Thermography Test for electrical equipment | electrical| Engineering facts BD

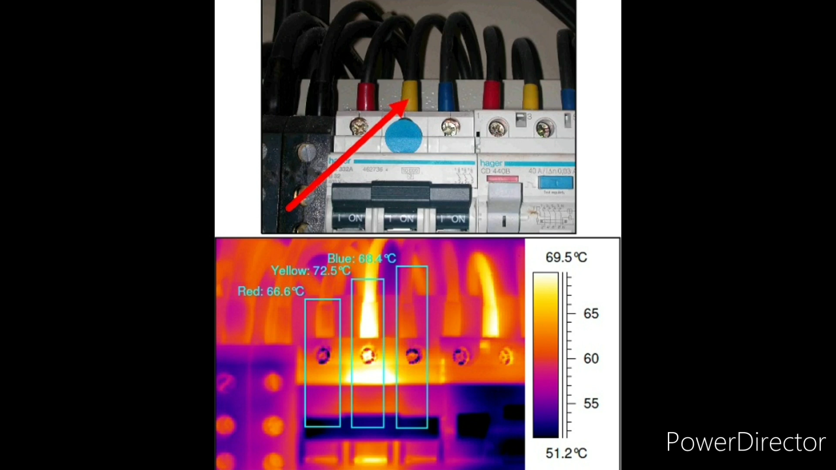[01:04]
On screen: scale top 69.5°C, scale bottom 51.2°C
अतिरिक्तो हीट अथबा अतिरिक्तो कोल्ड एरिया सुनाक्तो करते इलेक्टिकल सिस्टेमेर थर्मोग्राफी इसक्यान करा है इलेक्टिकल अथबा इलेक्टोनिक